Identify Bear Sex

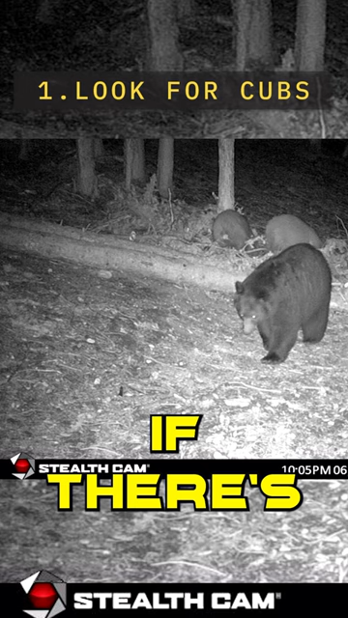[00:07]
Number one, if there's a couple small bears with a bigger bear, that's going to be a sow and cubs.
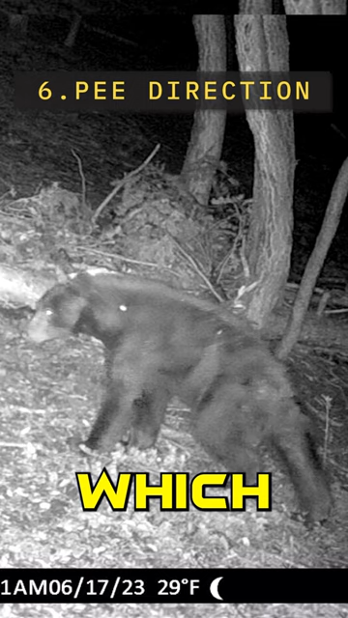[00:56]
Number six, which direction do they pee? Females pee backwards, males pee forward.